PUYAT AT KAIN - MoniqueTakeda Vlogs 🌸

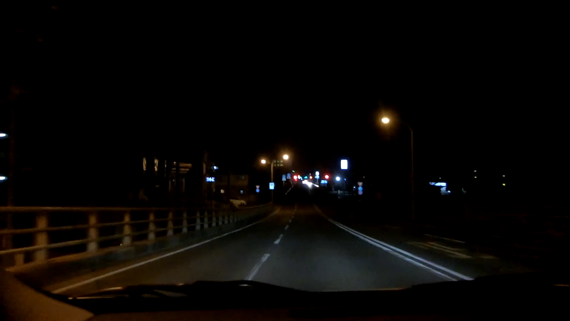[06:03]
Nawa na oras na. 12:21 na. Oh, walang taong maglalakad, pero may kotse. May pinabas ng tao. Wala na kasi umaga na. Daming cars natin. Oo, dami pa cars. May cars, walang taong maglalakad. Oh, may on, no? Oh, saan?
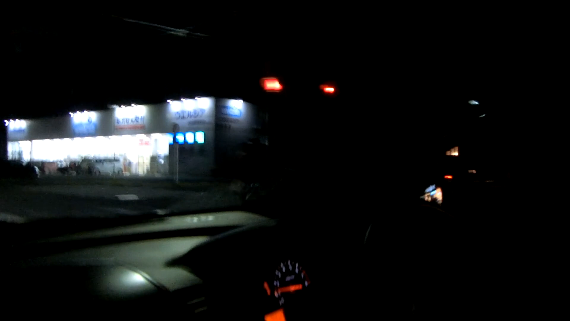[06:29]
Ay, ayun. May on nga pala. Ay, sorry na. May on na. Okay. 24 hour nga eh. Grabe siya. Ang araw naman ang trabaho niya.